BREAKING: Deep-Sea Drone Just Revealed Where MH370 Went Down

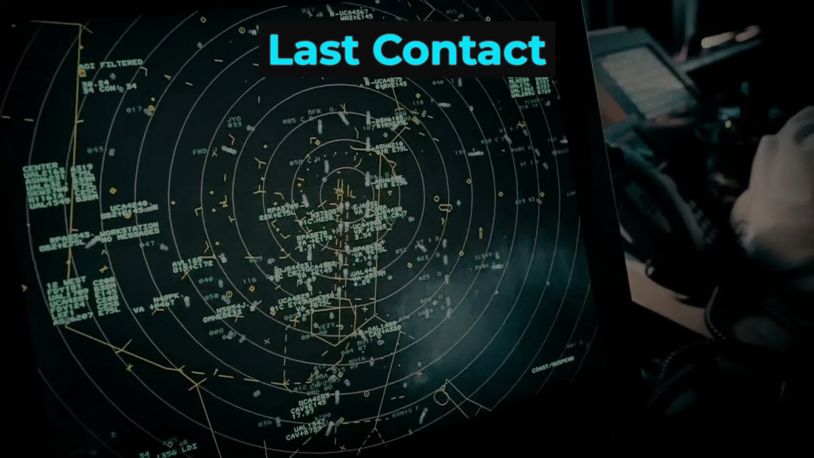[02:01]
At 2.22 AM, the last solid radar contact placed the plane near the MEKAR waypoint, close to the edge of Malaysian military coverage.
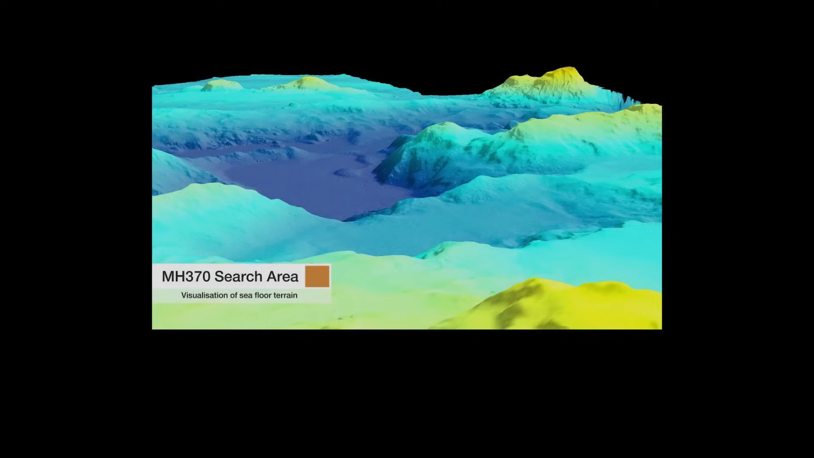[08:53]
Governments had mapped 120,000 square kilometers of seabed, an area nearly the size of England, yet the ocean floor yielded no trace of the missing jet.
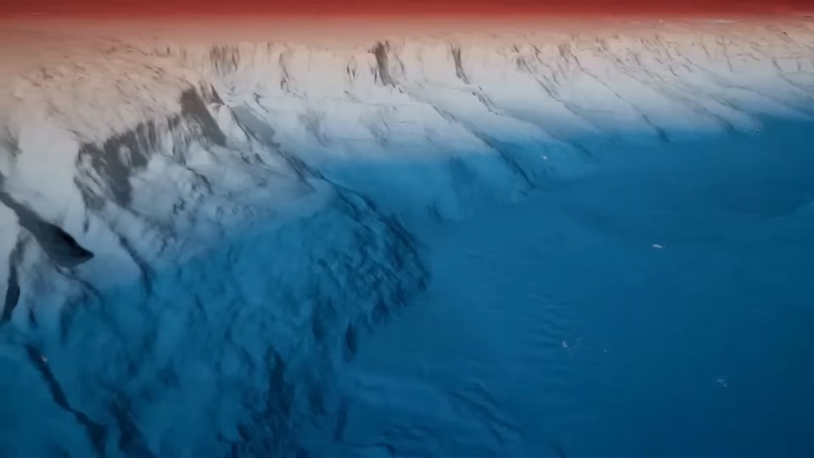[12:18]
The terrain is anything but forgiving – steep slopes, volcanic seamounts, and canyons that can hide debris from even the most advanced sensors.
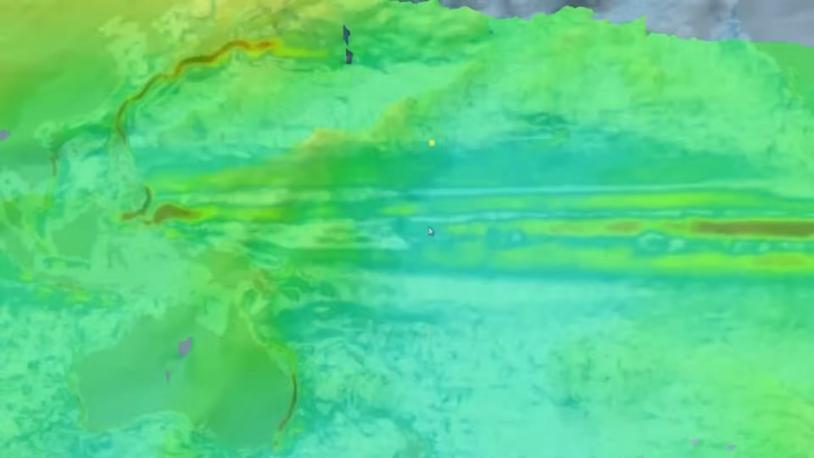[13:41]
The seafloor here is among the most rugged on Earth,
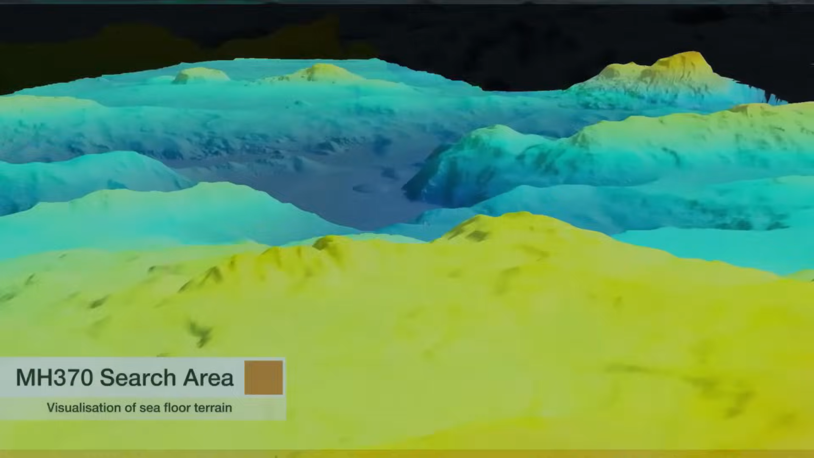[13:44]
a landscape of canyons and ridges where previous missions struggled with sonar shadows and navigation errors.